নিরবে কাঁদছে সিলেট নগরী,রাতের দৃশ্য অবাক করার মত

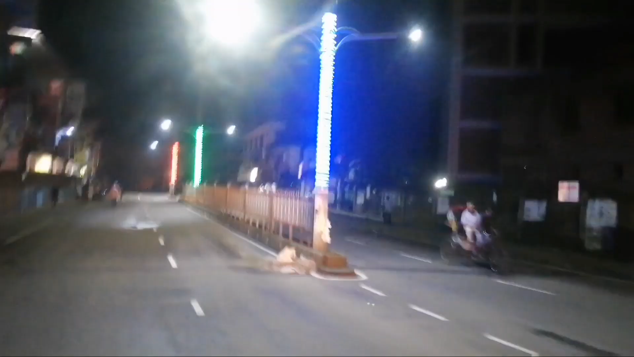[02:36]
নিরের দিকে অনাকন পর্পর দেখা জার এক দুটা রিখার সাইকেল